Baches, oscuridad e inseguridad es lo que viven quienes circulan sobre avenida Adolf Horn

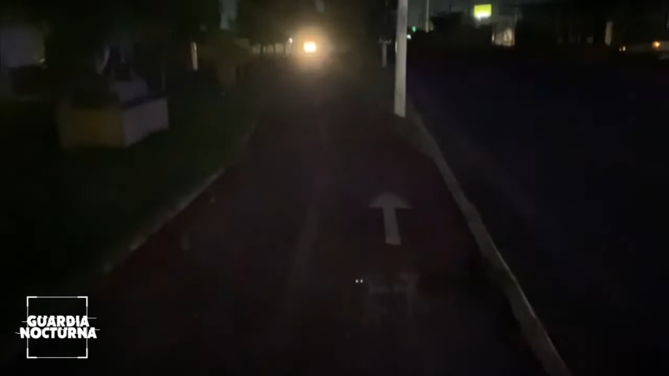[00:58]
pues para transitar en vehículo por este lugar hay que hacerlo con las luces altas porque no se sabe en qué momento aparecerá algún bache, persona u obstáculo.